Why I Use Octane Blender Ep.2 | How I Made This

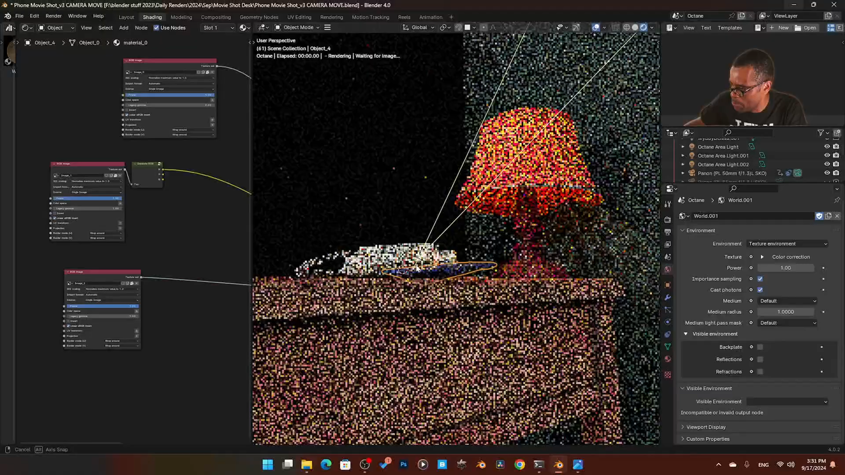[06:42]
wonky look it's not even sitting on their flat because the scan was like scanned at an angle so the scan technically is not even flat
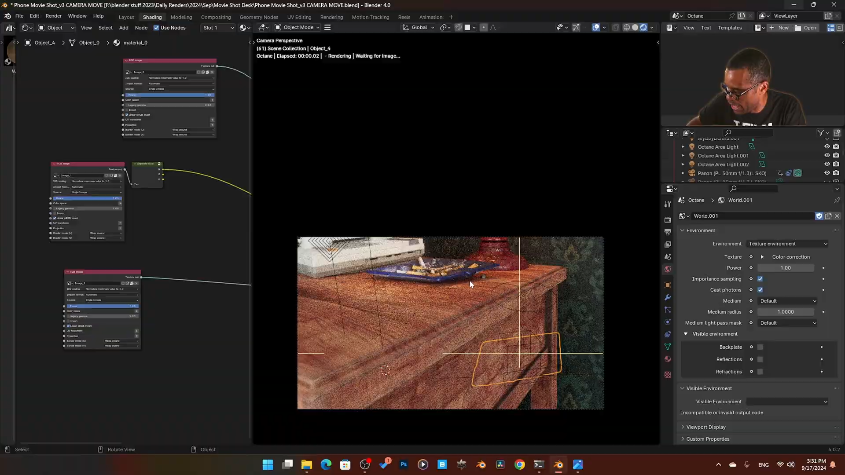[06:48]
but for in the shot it works well in the shot so that was you know the thing about that and then
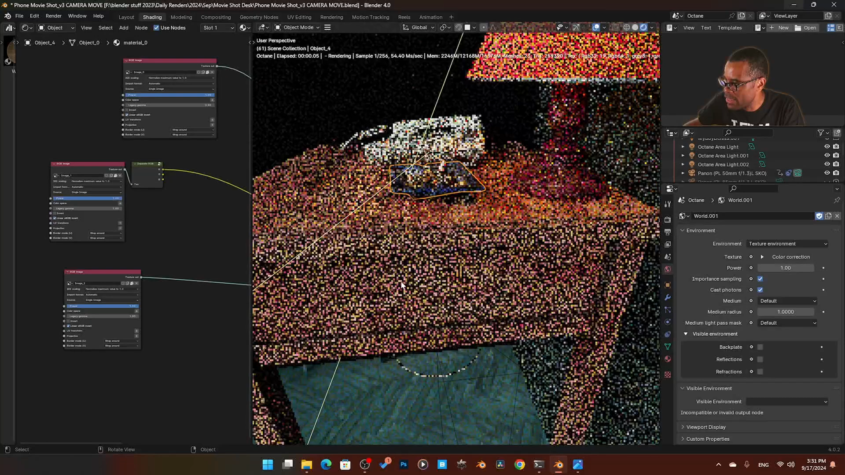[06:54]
from there what i actually did i have another garbage asset check this out if i come over here into my garbage